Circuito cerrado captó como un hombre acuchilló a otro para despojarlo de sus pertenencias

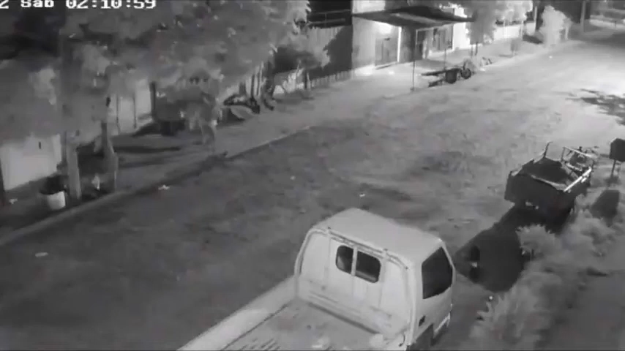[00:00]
Circuito Cerrado captó como un hombre, acuchillo a otro para despojarlo de sus pertenencias. Este macabro hecho se registró en el barrio San Isidro de Encarnación.